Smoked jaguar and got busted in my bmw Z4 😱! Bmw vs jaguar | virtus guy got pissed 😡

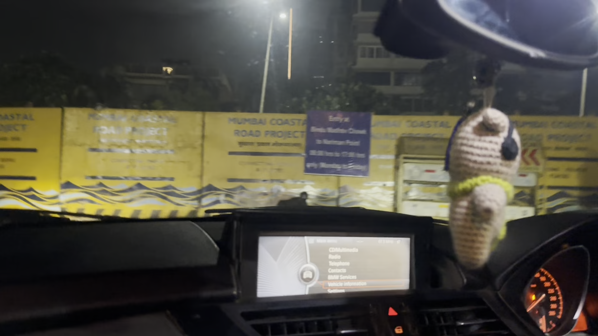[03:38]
So guys, यहाँ हम सोच में पड़े रहते हैं कि वो पार नाकाबंदी रहेगी कि नहीं होगी।
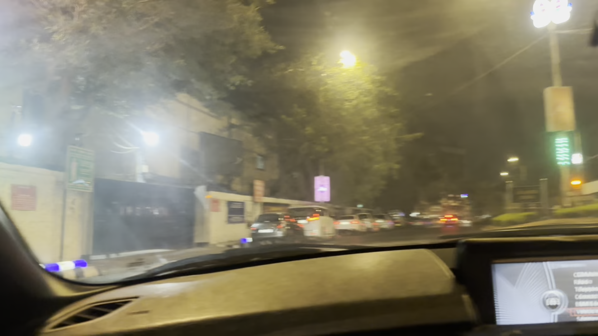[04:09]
I love this car so much guys. So guys, आगे ऐसे आसार है चेकिंग के क्योंकि रेड एंड ब्लू लाइट नहीं है भाई। हाँ रेड एंड ब्लू लाइट तो दिख गई सच में है भाई, मुझे सुसू भी आ रही है।
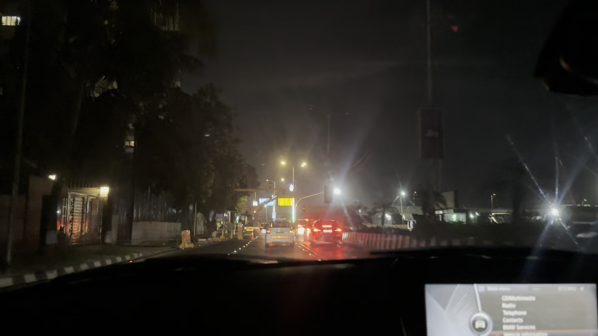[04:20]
नहीं नहीं अभी देखते हैं गाइस क्या होता है, आप गेस करो कि हम शायद ये चेकिंग नहीं है।
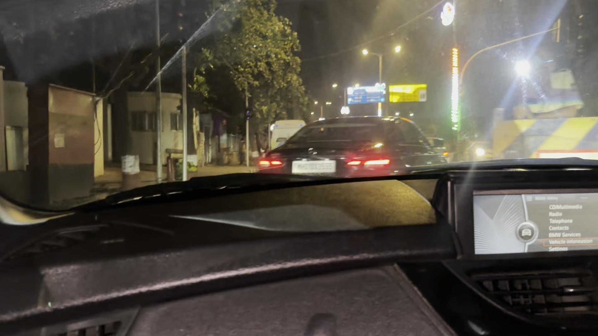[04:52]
सो गाइस आज के व्लॉग में हम चेकिंग पार कर पा रहे हैं कि नहीं, अभी हम लोग आगे जाएंगे एंड देन वहां से।
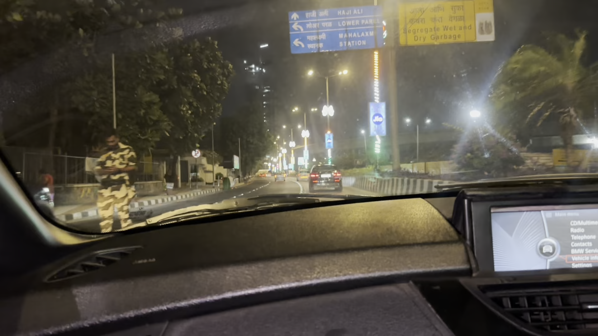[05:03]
हां सो गाइस हमने चेकिंग पार कर लिए यार बिना रुके, तो पार हो गए ऐसे ही, और चेकिंग आनी तो नीचे बट आई, तो हम आपको अपडेट करते रहेंगे। हां आप लोगों की रील देखा बहुत मस्त रहे थे, थैंक यू भाई, ऐसे बना दे रहो,
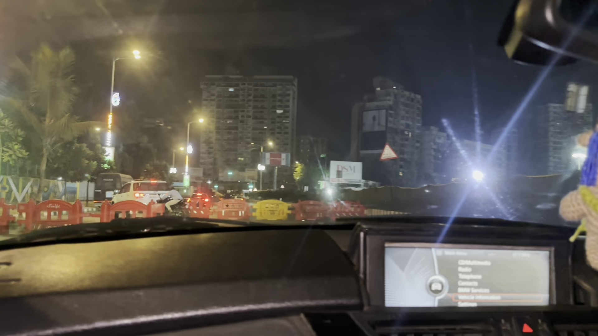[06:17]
नहीं पकड़े ना हेलमेट है भाई, एक छुप छुप के जा रहे थे, क्या स्मार्ट है भाई।
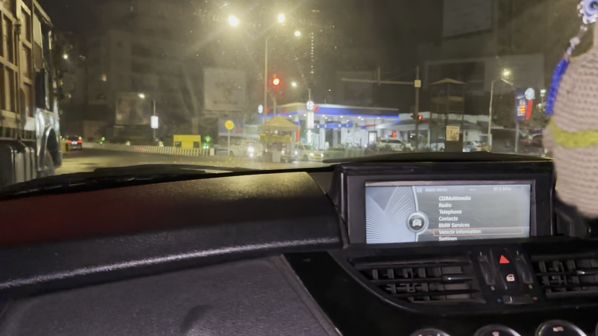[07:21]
सिग्नल है क्या, चल ला डाल दे और क्या, चल चल सिग्नल रेड था गाइस, मैंने इसको जबरदस्ती तोड़वा दिया।
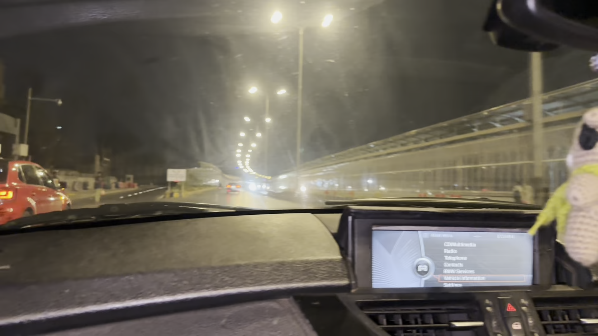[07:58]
इसके यहाँ दिख रहा है ये बीच वाला, यहाँ हाँ। से कोस्टल रोड एंड होता है और ऐसा धीरे धीरे ऊपर आ जाओ,
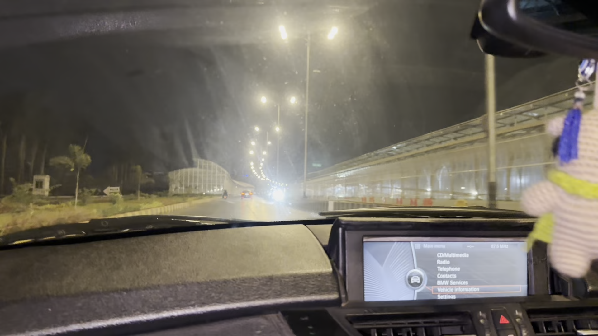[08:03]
ये जाने वाला भी बन रहा है ऑलमोस्ट, पता नहीं कब बनेगा, बट भाई बहुत प्यारा रोड है,